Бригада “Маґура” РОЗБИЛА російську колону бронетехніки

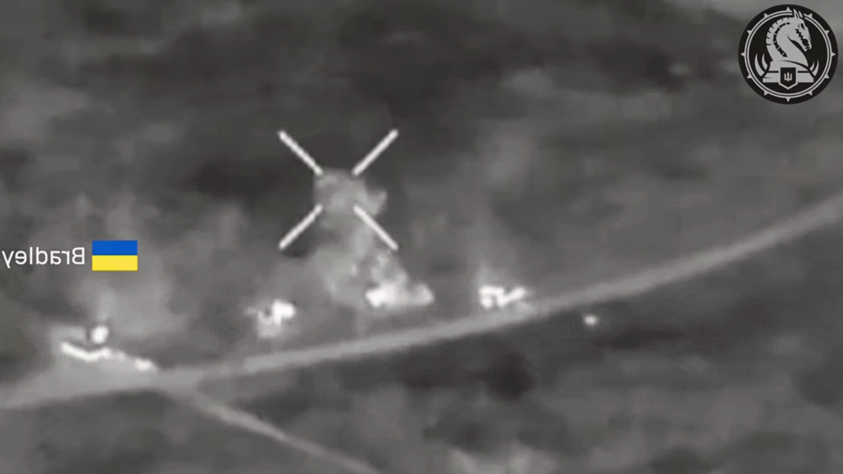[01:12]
адже після довгої черги з 25-мм гармати з машини почали тікати уцілілі піхотинці. Бредли за підтримки артилеристів та бійців Магури добив їх у лісопосадці біля дороги.
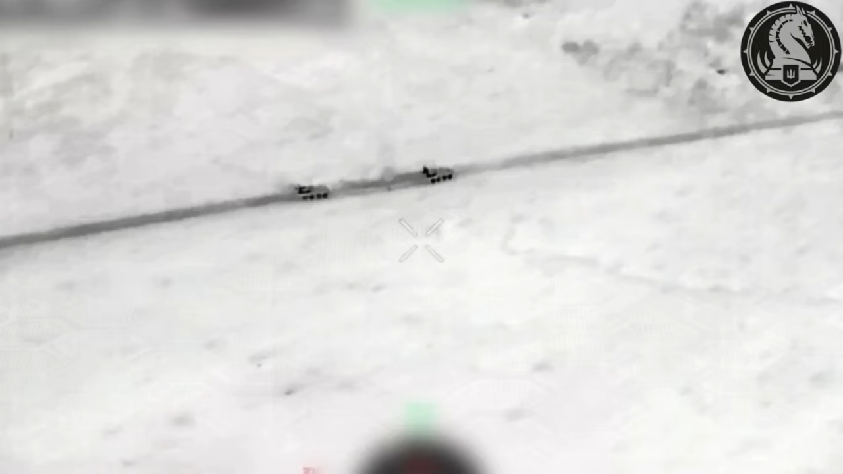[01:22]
Згідно з публікацією, під час відбиття наступу воїнам 47-ї механізованої бригади вдалося ліквідувати 35 російських військовослужбовців.